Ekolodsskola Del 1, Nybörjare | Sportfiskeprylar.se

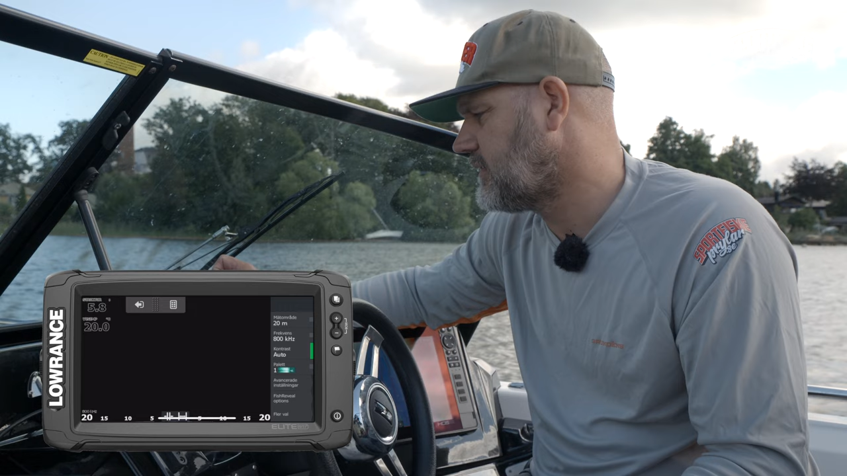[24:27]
och går tillbaks till side-scan-bilden här så ser vi betesfisken till vänster lite betesfisk till höger
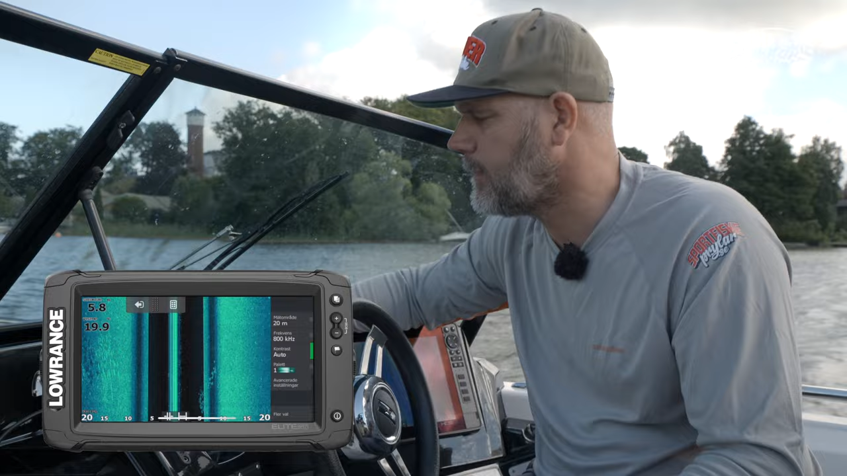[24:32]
vi skulle kunna öka upp vi skulle kunna öka upp den här vi ska se om vi kan flytta den här vi skulle kunna öka upp det och se ännu längre till vänster och till höger då går man egentligen in så tar man en mätområde vi kan se 40 meter
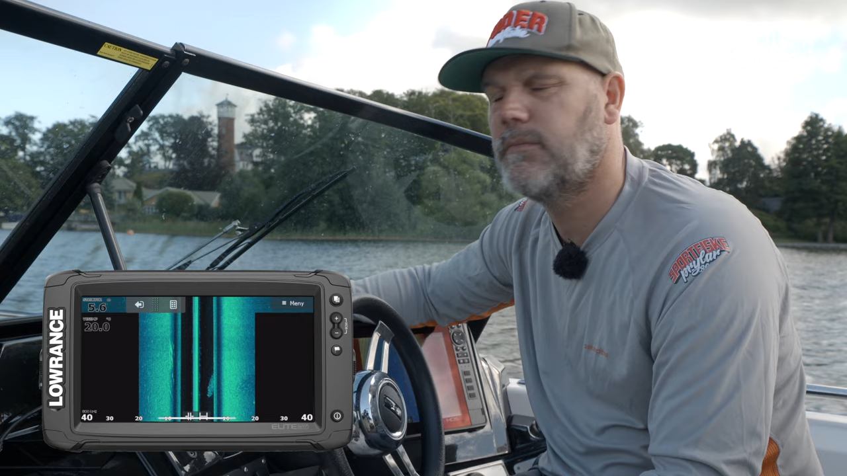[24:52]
historiken blir ju inte 40 meter för den börjar ju mäta från att jag ställde in det här nu men det är klart det ser jag jättelångt och det är ju väldigt frästande att jag vill se allt jag vill se hur mycket som helst men här skulle man kunna säga att less
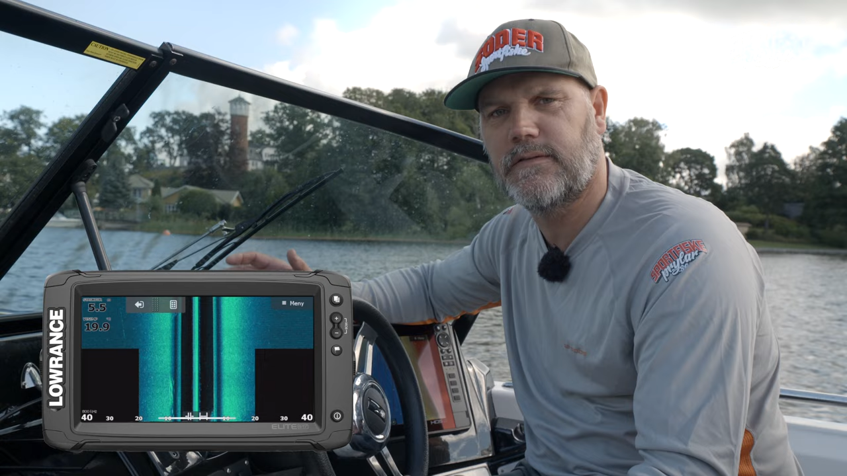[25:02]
is more egentligen att det blir inte bättre ju bredare du ser utan det är nästan bättre du får mer detaljare bild mindre ihoptryck om du har 20-25 meter till sidan
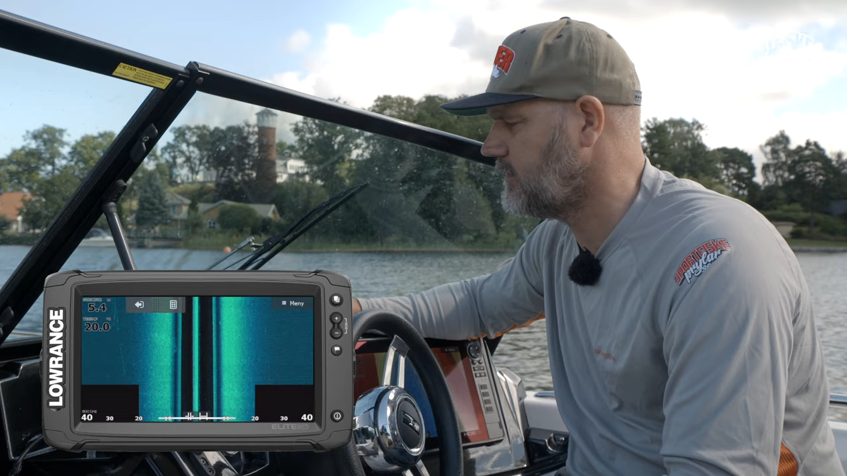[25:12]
sen blir det här givetvis en stor skillnad de kommer in väldigt grunt likadant på en och en halv meter då kanske det är svårt att se 20 meter bort på grund av strukturer växter det går inte
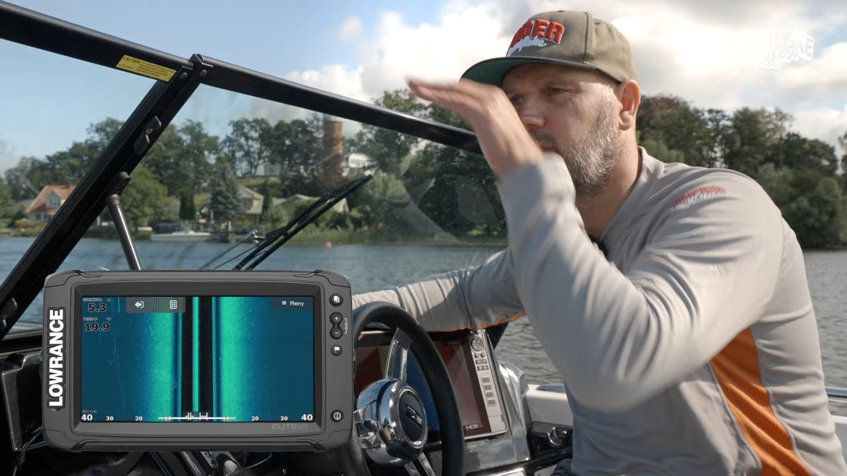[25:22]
att se längs mer botten så då kan man ändra det igen men 20 meter är
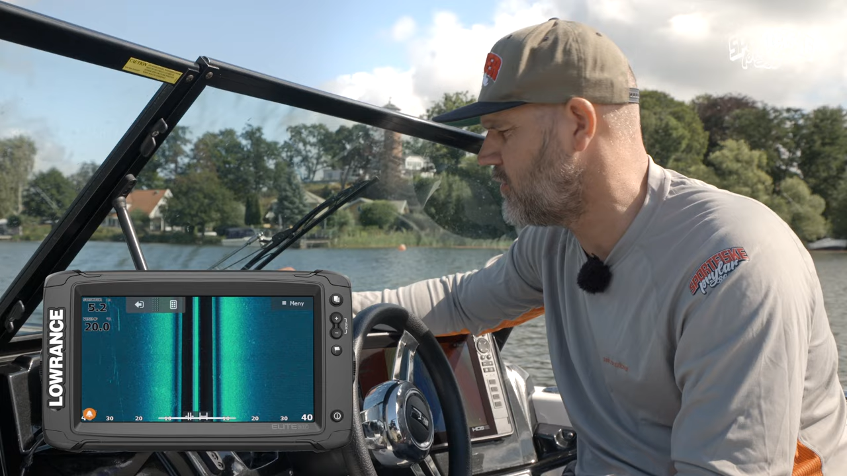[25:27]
en bra grundinställning åter sagt ta den paletten som ni känner er mest bekväm med
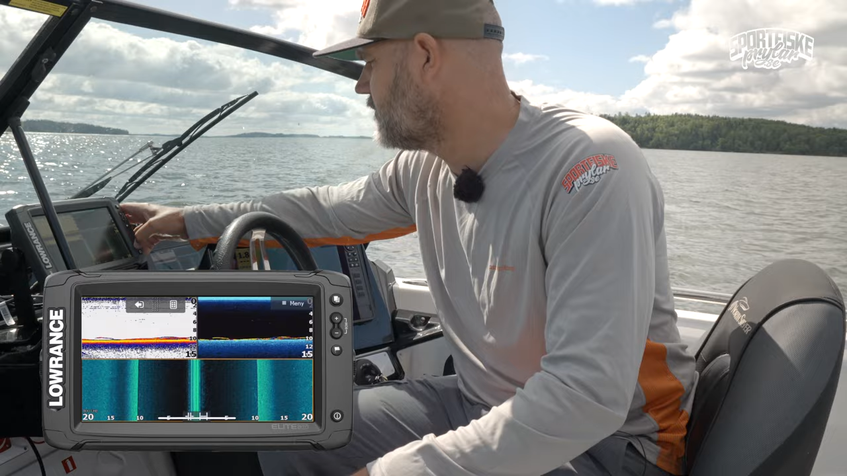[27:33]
så, då har vi alla tre fönster jämt så man får en direkt jämförelse jag skulle kunna gjort det här från första början men det är ändå viktigt att kunna se först hur bra det funkar med 2D
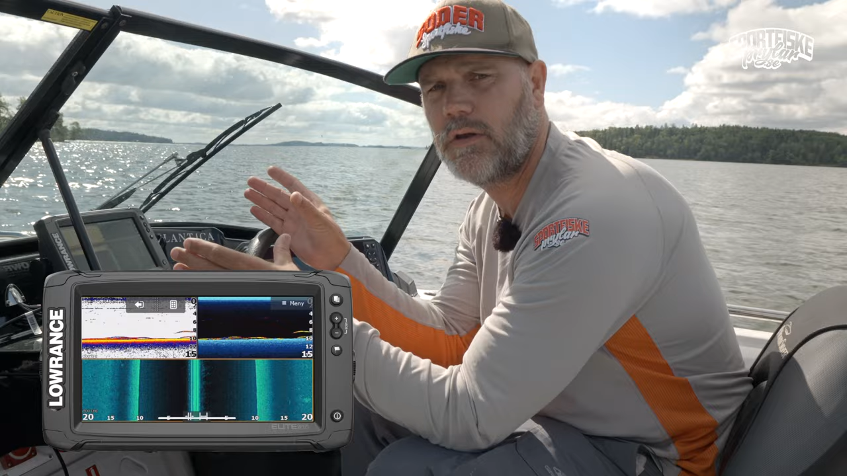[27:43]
load hur bra de andra funktionerna med downscan är för att separera alltihopa från en ännu tydligare bild och varför man kan ha nytta av ett sit och seende på ekolodet som jag sa alldeles nyss jag har ju fiskat på många ställen här ute i Bällan såklart men framför här stället har det varit flera gånger så jag vet hur grymma ser ut jag har markerat upp ungefär vart djupkanterna går idag skulle jag inte behöva ha ekolodet jag skulle kunna gå med enslinjer eller använda GPS och sen lägga och kasta jag ser det här på mina weight points men när man inte har
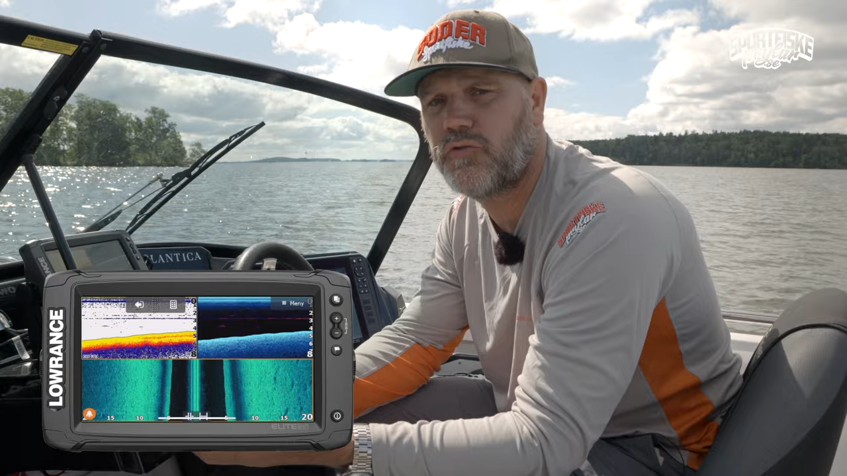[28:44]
men en del växter är ju som gräs som står på botten sticker upp tre decimeter aldrig kommer upp till ytan då kommer du inte ha aning om att det finns växtbälten där det finns lite olika bladväxter lite olika jädronater så jag tycker att
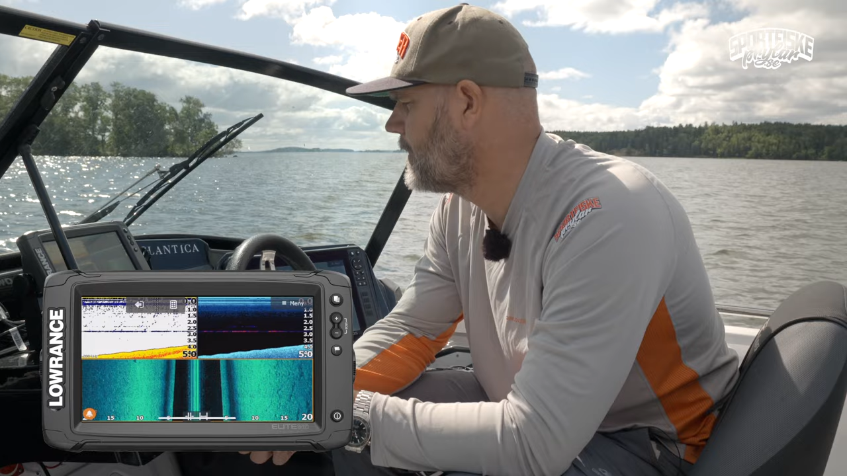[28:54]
använda ekolodet för att hitta gräs det gör jättemycket i fisket och det är inte så svårt och där kommer den här downscan-tekniken in också att det går lättare att separera om det är betesfisk rovfiska typ eller om det är växter kompenserar nu går vi in på tre meter
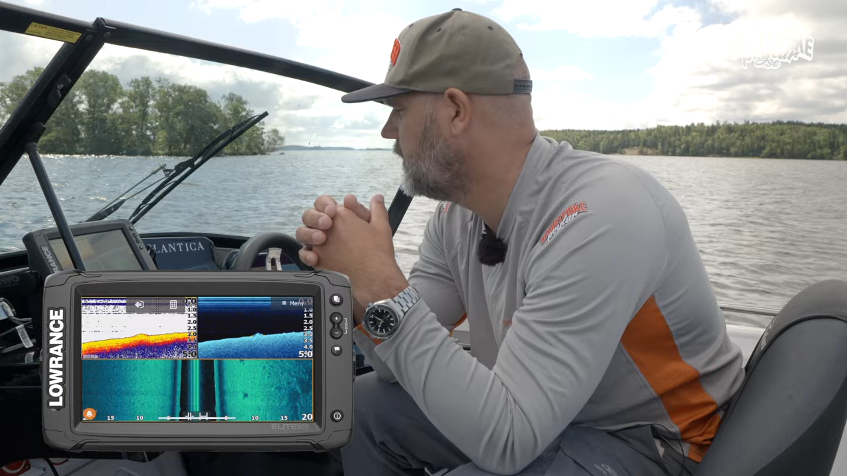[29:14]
växterna i de flesta sjöar brukar gå beroende på hur klart vatten det är från tre och en halv meter kanske och grundare det
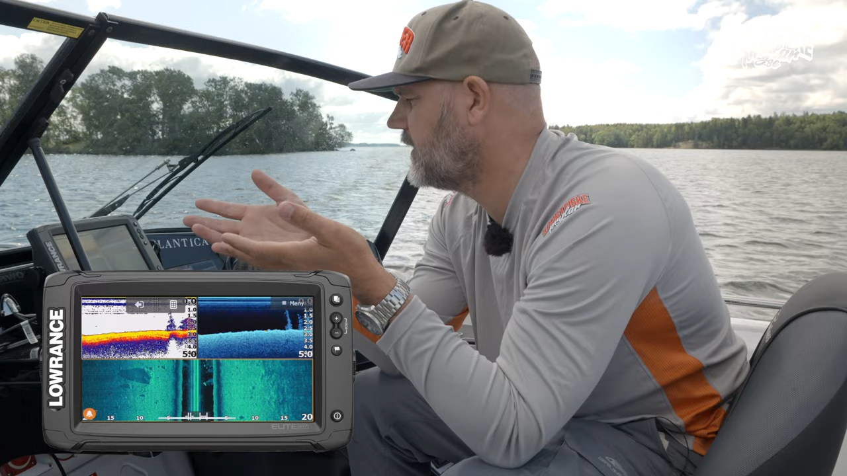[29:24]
är ganska sällan det är växter på fem meter djup det är några undantagskola sjöar nu ska vi se då ser vi på 2D att det ser ut som kanske
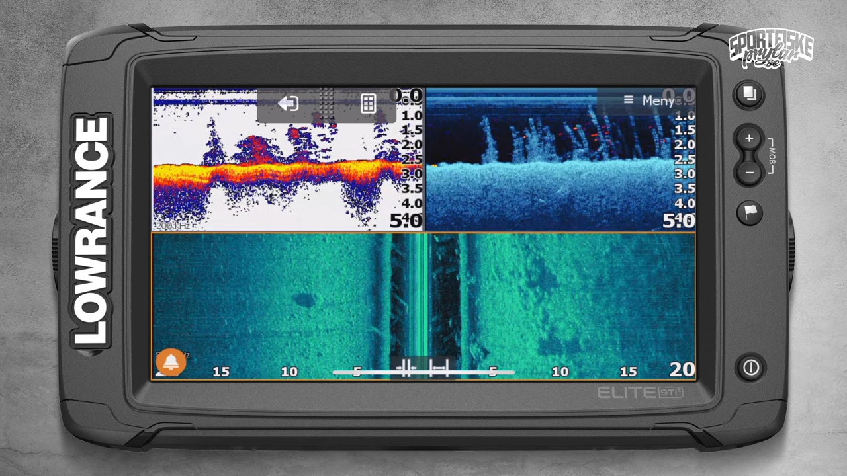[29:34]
betesfisk eller växter under nu vet jag att det växter här men på downscan så ser man väldigt väldigt tydligt hur det är separerat växter som står rakt upp på sidoseendet är det ganska knepigt ibland för bilden är så komprimerade att se att det växter man ser på den första närmaste bottenbiten man kan se lite till höger vänster att det är växter men man ser också att det är väldigt mycket struktur till höger har vi väldigt mycket sten och det är inte större stenar än ett par decimeter nu kommer vi till vänster ser vi en lite större sten ser vi den där runda karaktäristiska skuggan bakom stenen som visar att det inte är bara lite grus
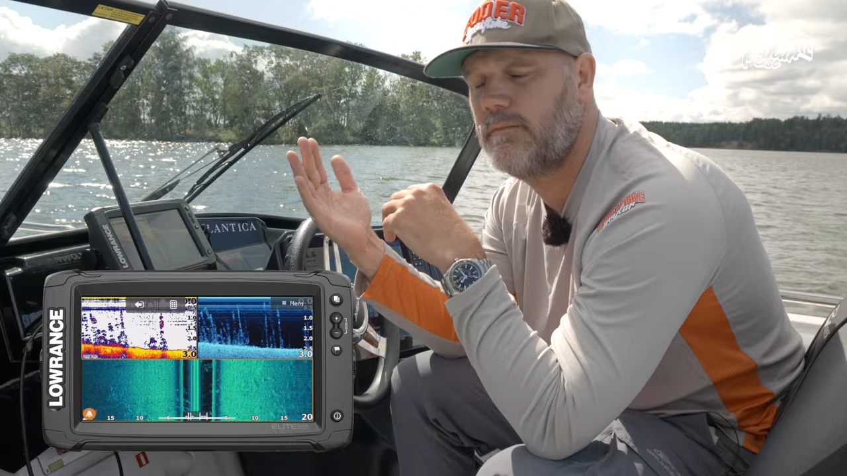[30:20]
och det kommer som man ser nu växter sen högst upp på berget där vi körde över det har varit typ inga växter bakom i svackan med lite mer mjukare botten har det lite så fast lite växter genom året också och genom att titta på det så kan man lära sig hur fiskestället hur fiskestället ser ut för det är inte exakt likadant överallt det är inte bara sten det är inte bara växter det är inte bara grund inte bara djupt man får en väldigt man
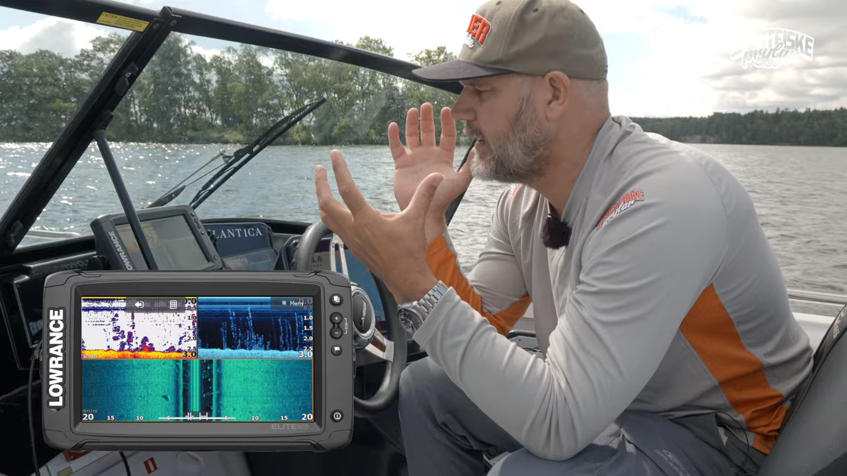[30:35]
lägger ett pussel och lägger en bild av hur fiskestället ser ut något som också